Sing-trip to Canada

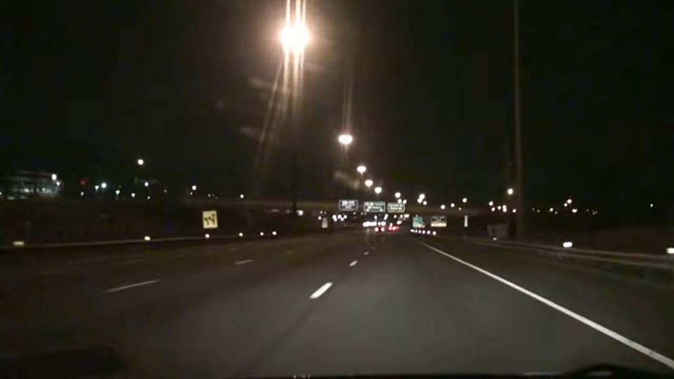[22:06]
Ніагара, Торонто. Keep to the right end point 5 miles on. Highway 403. Тут написи англійською,
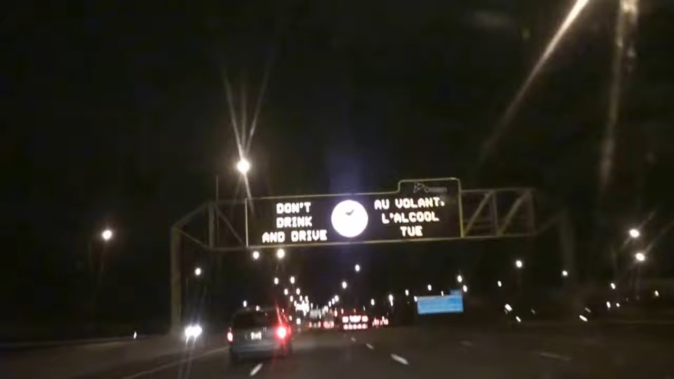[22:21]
французькою. Нарешті знак. Ну що? Отже, це кінець Канади.
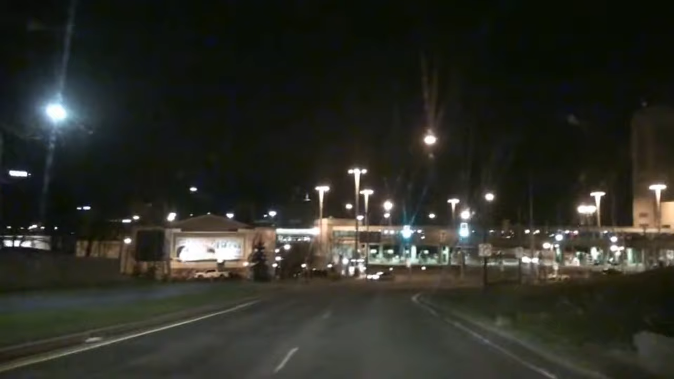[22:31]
Кордон до Штатів. Approaching left turn on Rainbow Bridge.